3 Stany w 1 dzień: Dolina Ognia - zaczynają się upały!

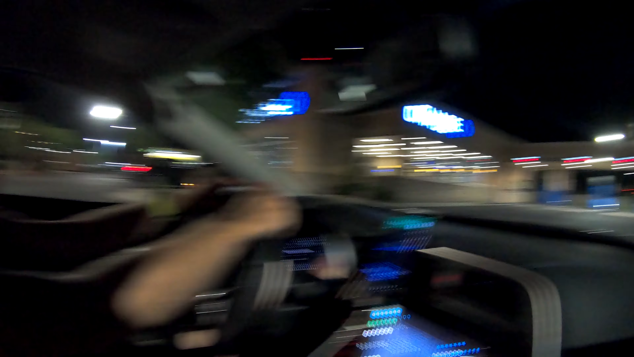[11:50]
Teraz wjeżdżamy do drive-thru. Do ATM. Czyli będziemy wypłacać pieniądze.
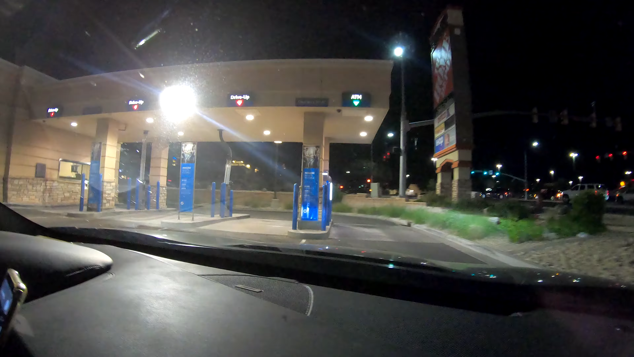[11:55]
W Stanach nie trzeba nawet wychodzić z samochodu, aby to zrobić.